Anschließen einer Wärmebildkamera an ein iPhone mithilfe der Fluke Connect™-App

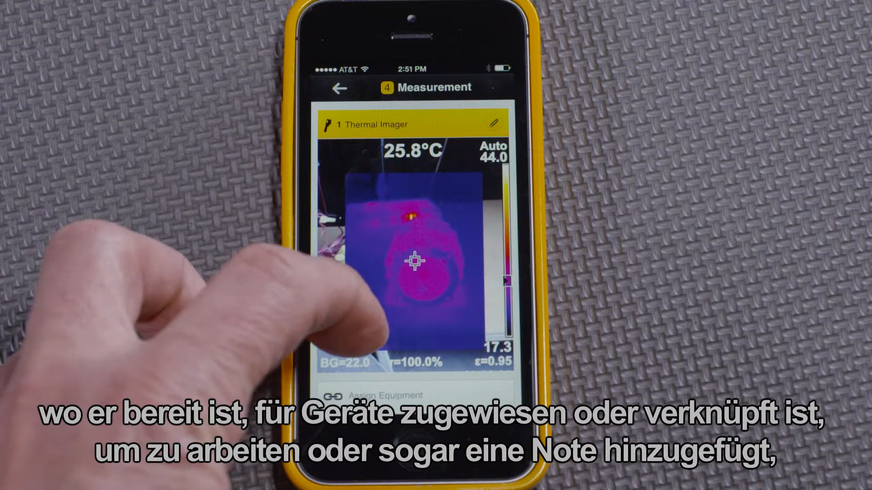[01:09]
On screen: spot 25.8°C
equipment or linked to work order or even added a note just like other measurements.